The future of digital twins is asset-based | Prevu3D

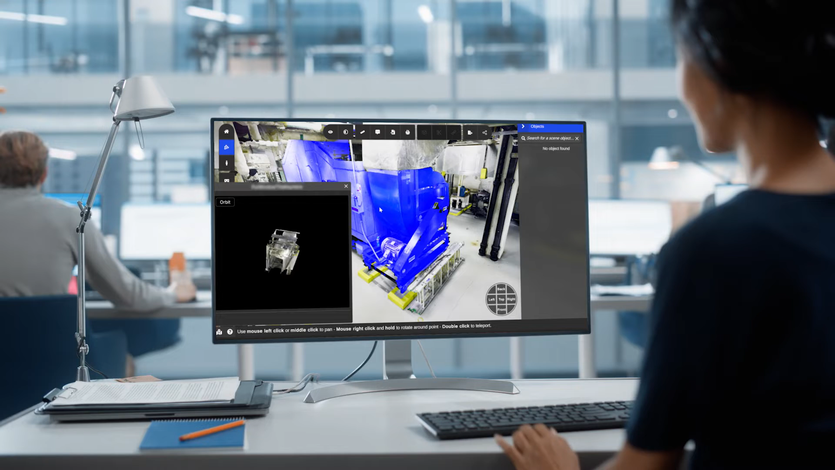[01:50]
We are building a solution that will help them understand, visualize, and efficiently access documents for all assets and equipment on any given site.
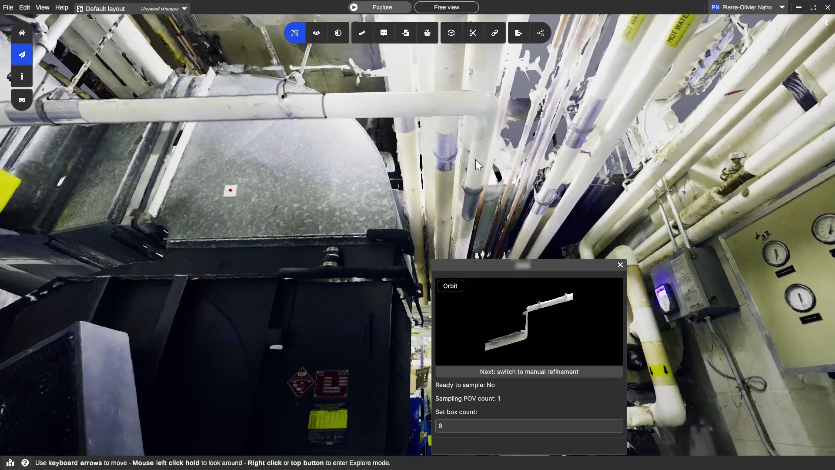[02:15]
Reality Assets will become a pivotal component in the next iteration of digital space.
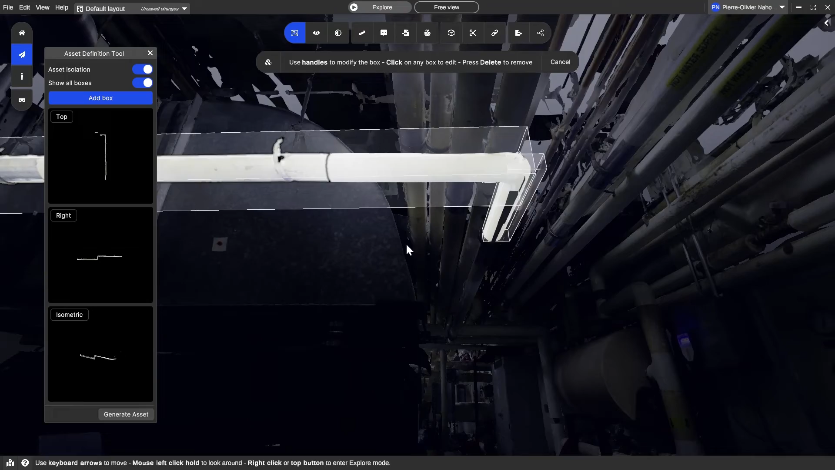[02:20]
Putting Reality Capture and our industry-leading meshes at the center of how every worker visualize,